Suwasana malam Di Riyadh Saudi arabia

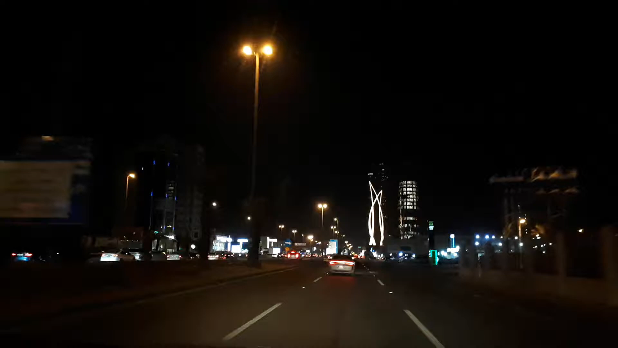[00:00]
cuacanya udah mulai dingin. Masya Allah. Situ, wah rusak itu jalannya, parah itu, brunjal brunjal brunjal.